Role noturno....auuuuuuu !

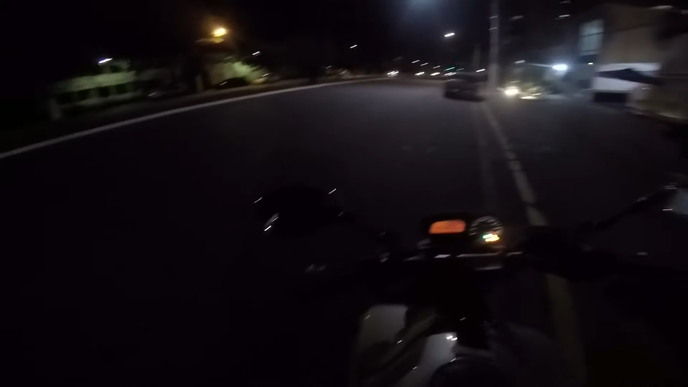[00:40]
Estamos aqui do lado do Senac, mano. Pegar marginal, marginal tá aqui do lado. 14 km na reserva, a motoca tá. Olha nós, vamos que vamos. Rolê no turno! Mais uma vez, puta, como eu gosto de andar de moto à noite. É, ó, marginal. Marginal não, aqui é Nações Unidas, né?
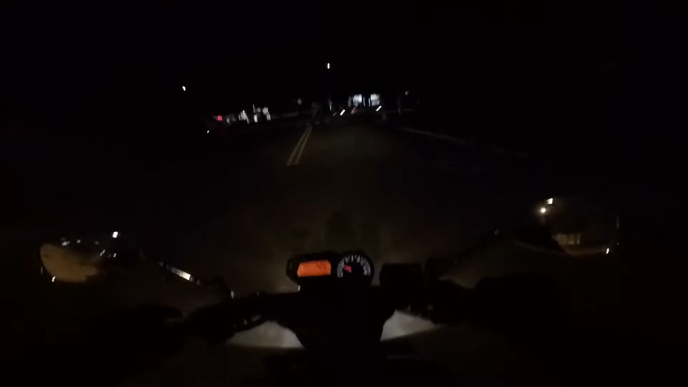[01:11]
Uma porra, mano, não dá nada.
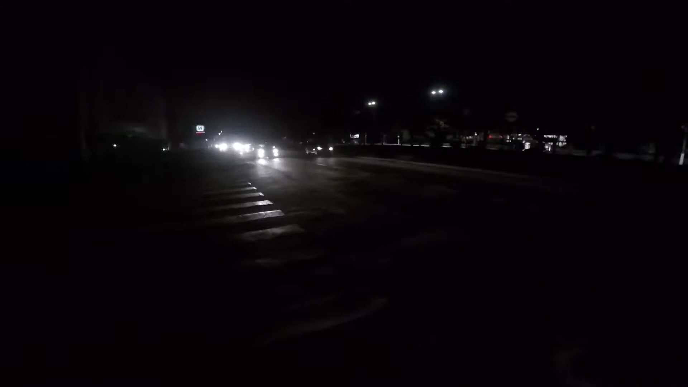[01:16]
Podia ter entrado, mas vamos segurar.
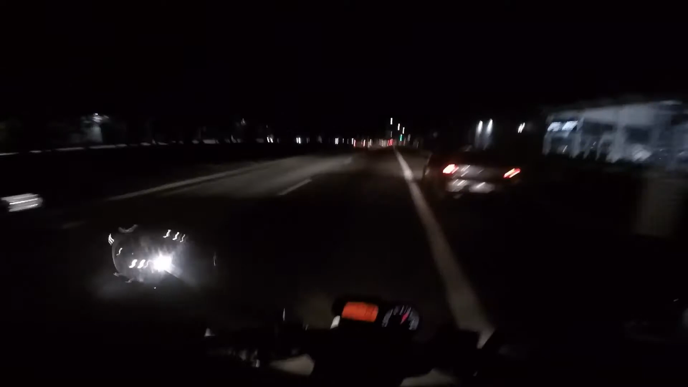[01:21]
Dá pra entrar fácil, né? Ei, farolzinho. Caralho, viu? Se tiver carro, vou furar essa porra. Farol, caralho, né, mano? Ficar farol à noite, tá tirando.
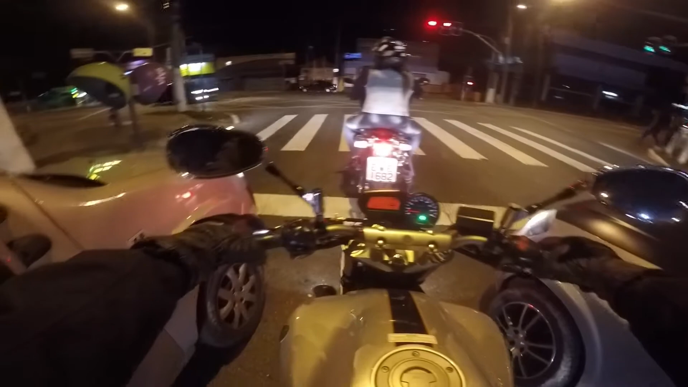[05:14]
XRE, né? Tá baixa, velho. Caralho. É, aqui é João Dias. Vamos virar à esquerda aqui. Ó no gato. Sempre ligeiro nos retrovisores, né, mano? Afinal, São Paulo é terra de ninguém, ó, ó.
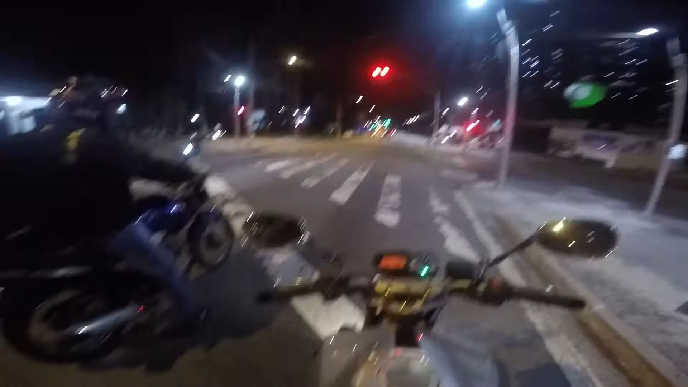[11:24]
Sai na Francisco. Francisco BR. Curvinhas na BR. E chegou em casa.
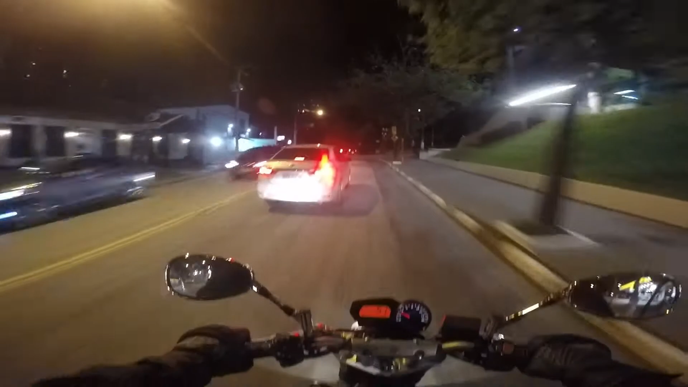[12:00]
Estudei minha vida inteira nessa escola aqui, mano. Praticamente desde o pré ao terceiro, tá ligado? Graças a Deus minha mãe trabalhava aí na escola e conseguiu uma bolsa pra mim, senão eu não ia estudar não. Se não ia estudar na escola municipal, na escola particular, né?
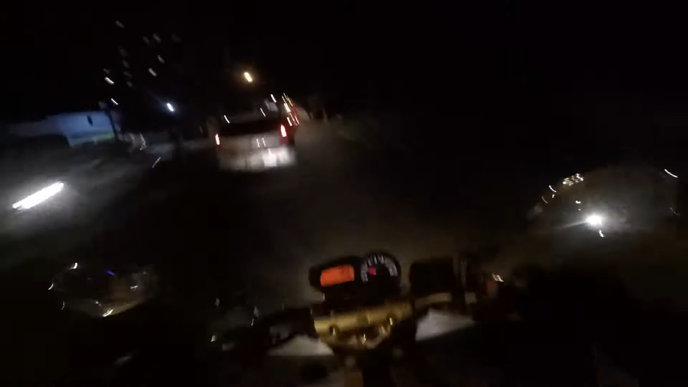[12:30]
Graças a Deus eu tive essa oportunidade. Estudar uma escola melhorzinha. Quanto buraco, mano, impressionante, velho. Não dá, mano, vou comprar uma XT660. Vou nada, mano. Você acha que eu vou comprar uma XT660, mano?
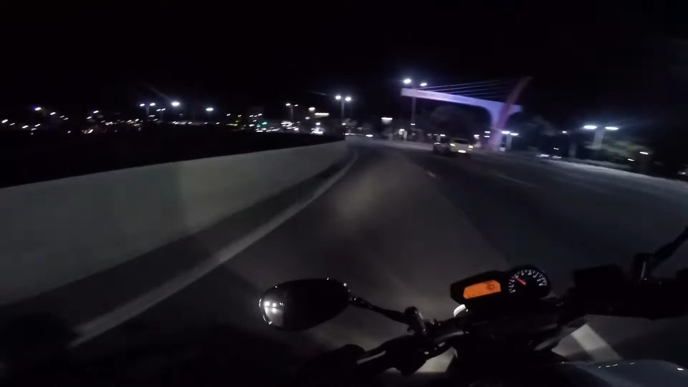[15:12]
Fazer a tangência aqui, né, ó, ignorar tudo. Não, vou pela BR, né, mano, não vou por dentro não. Puta, mas esse farol aqui também é outro farol demorado, viu. Ah não, ó, 35 segundos.
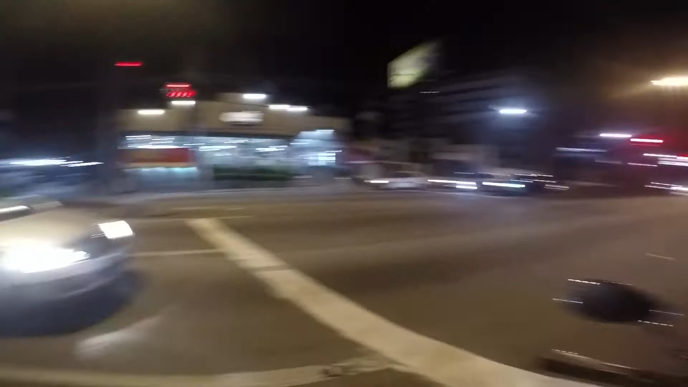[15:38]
Legal que tá bom é isso, né, mano?
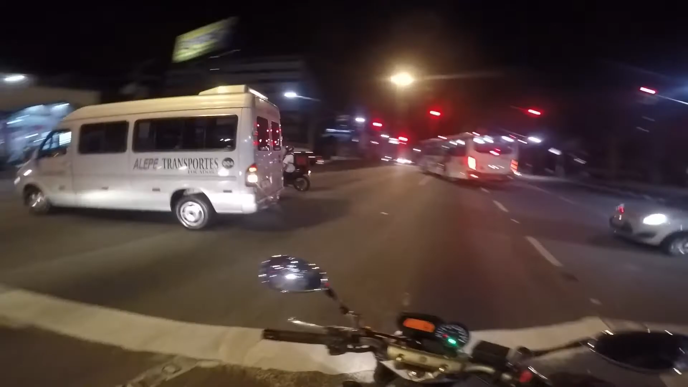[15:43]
Porra, esses farol aí, você já olha pra ele, ah, 30 segundos, 25, ó, pá, todo mundo já agiliza, já bota a primeira, quando dá zero ali o bagulho verdeia. Acabou.